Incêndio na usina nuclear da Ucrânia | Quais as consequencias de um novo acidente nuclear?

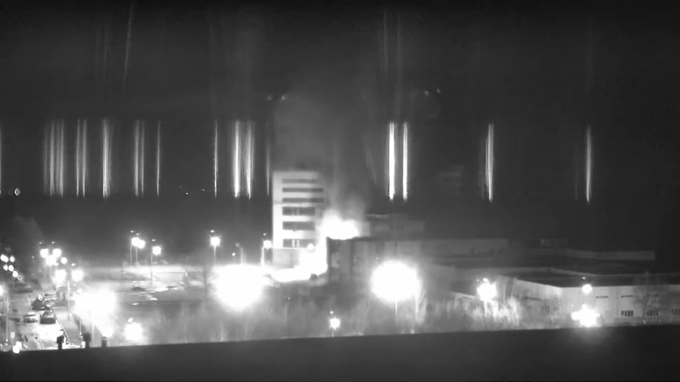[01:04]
Esse ataque foi responsável por provocar um incêndio em um prédio de treinamento localizado na área externa do complexo. Felizmente, apenas um dos seis reatores estava em funcionamento naquele momento e a usina não sofreu nenhum dano crítico. O incêndio pôde ser controlado e nenhuma alteração nos níveis de radioatividade foram detectados.